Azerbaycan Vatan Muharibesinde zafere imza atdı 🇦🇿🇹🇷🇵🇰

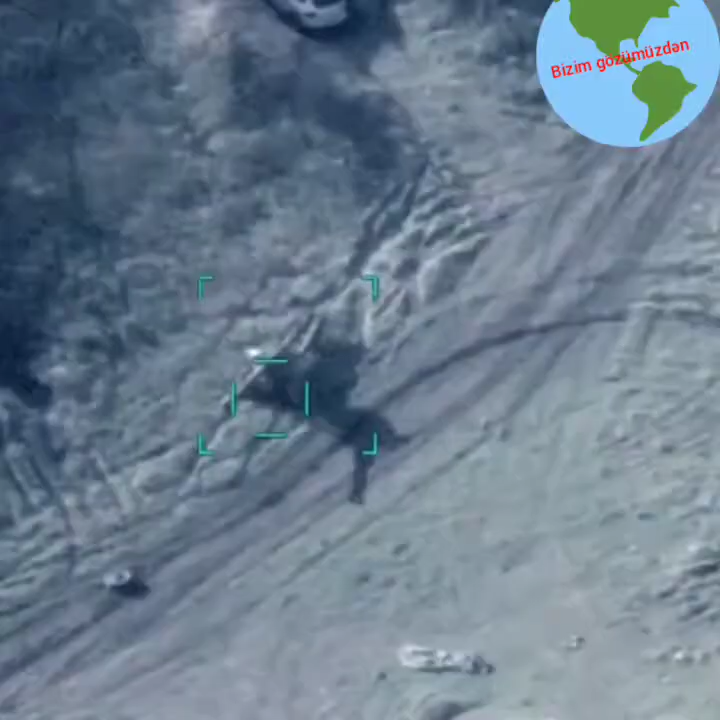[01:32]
6 ədəd D-20 və D-30 topu,
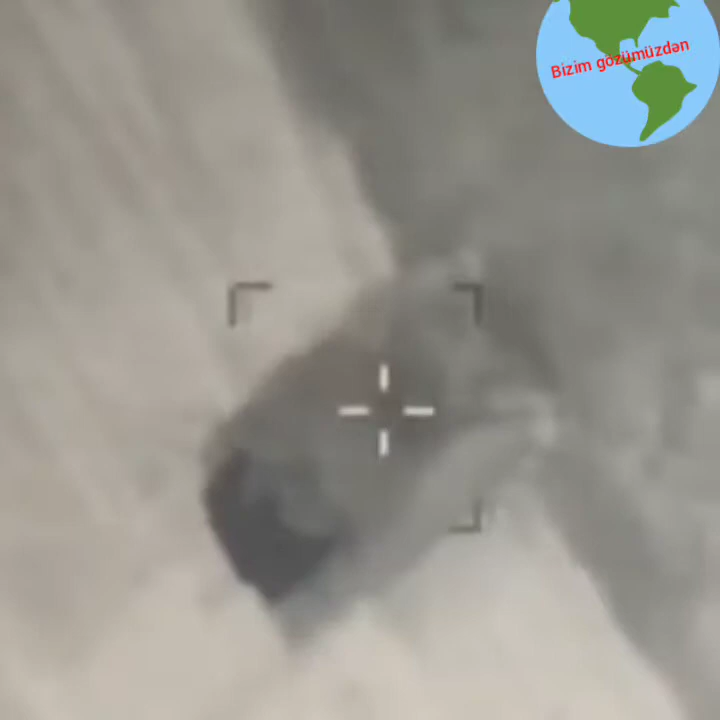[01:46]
radio-elektron mübarizə vasitələri dəqiq atəşlə məhv edilir.
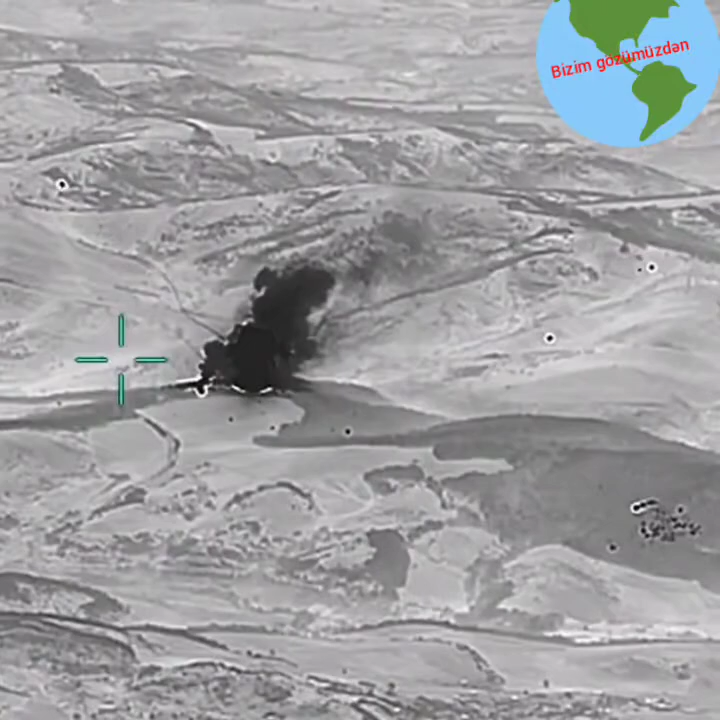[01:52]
Ateşkəs rejmini pozmaq məqsədi ilə düşmənin atəş
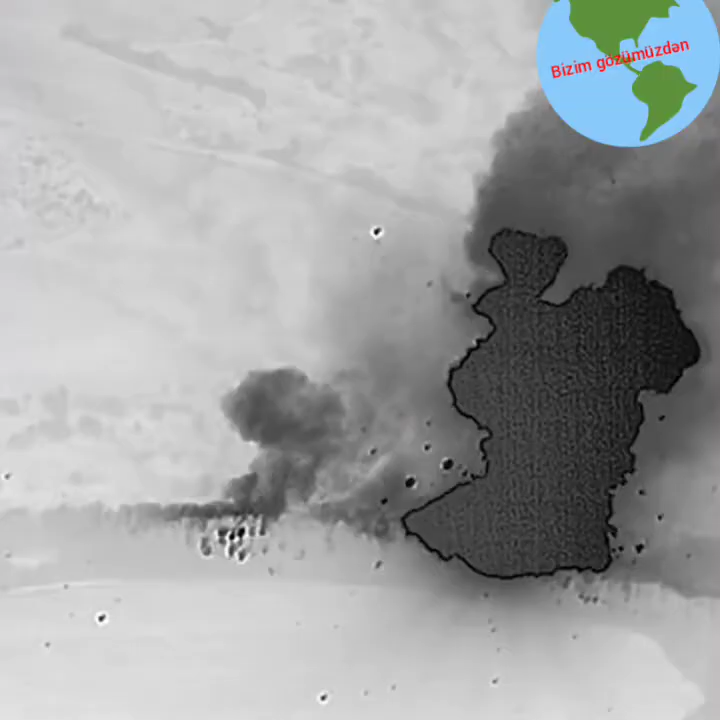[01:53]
nöqtələrinə çıxarılan ağır artilleriyası dəqiq zərbələrlə partladılır.